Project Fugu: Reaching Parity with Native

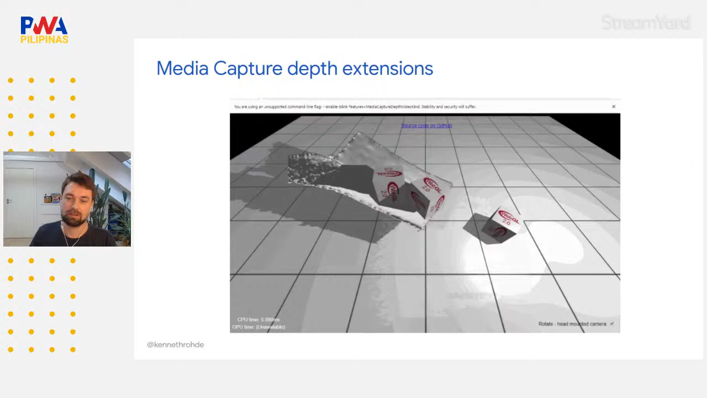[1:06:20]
So he's actually interacting with things in like this scene just using a depth sensing camera. And I actually find this like super amazing.